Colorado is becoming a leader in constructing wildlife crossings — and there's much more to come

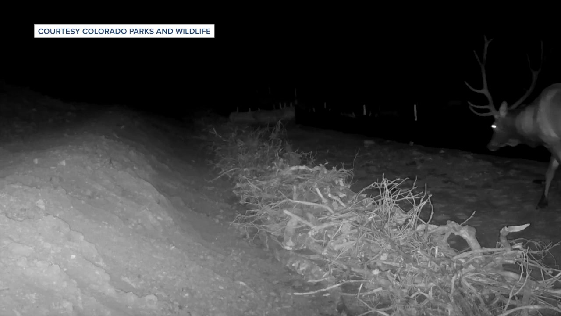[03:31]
And we need that big honk and structure because the target species we're looking at are big trophy elk herds that use this area. They're trying to go back and forth across I-25 in this area.